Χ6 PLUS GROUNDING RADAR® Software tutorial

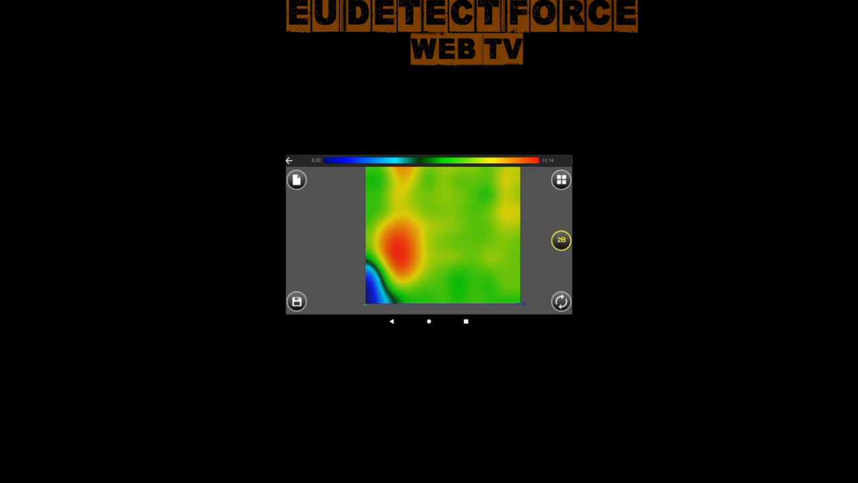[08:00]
εικόνα μας δείχνει δύο μεταλλικά στοιχεία στα μεταλλικά στοιχεία βλέπουμε ότι εδώ υπάρχει 11,34 το μάξιμουμ 11,88 το μάξιμουμ είναι αυτό που χαρακτηρίζει